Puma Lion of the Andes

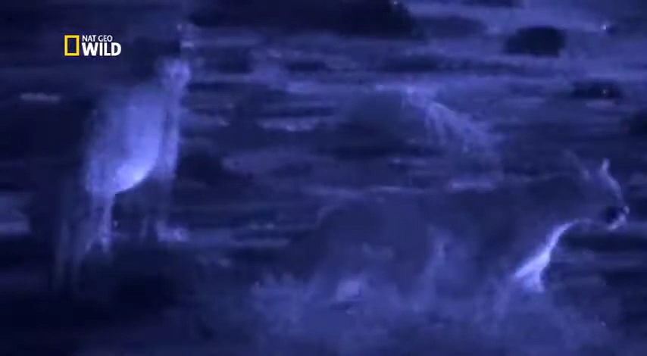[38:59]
With the dawn chorus in full voice, Penny leads the cubs away, taking them to different parts of the home range each day to ensure they know the best places to hunt and hide.
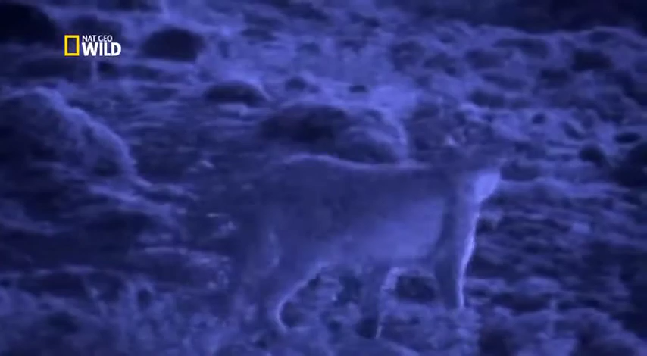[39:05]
Their survival is important, for pumas are a vital part of the natural cycle in these mountains.